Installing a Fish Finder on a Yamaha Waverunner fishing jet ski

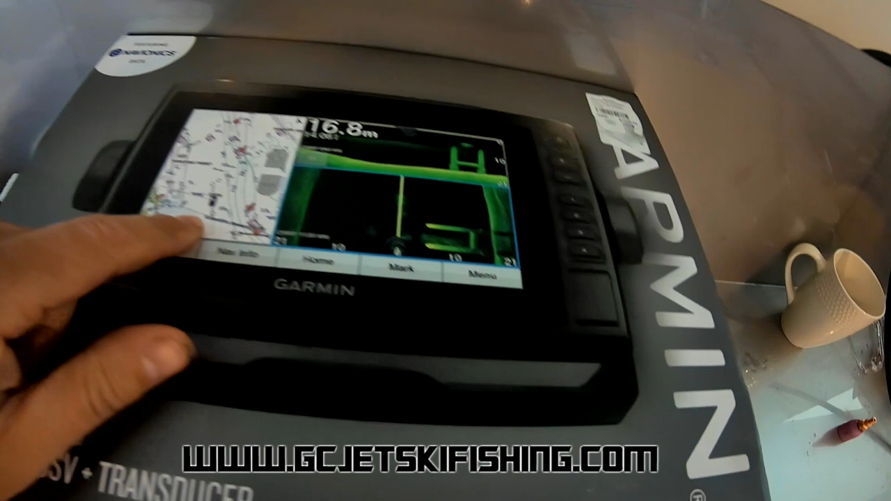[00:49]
On screen: depth 16.8 m
it's got side scan down scan and traditional 3d sonar so it's quite a good unit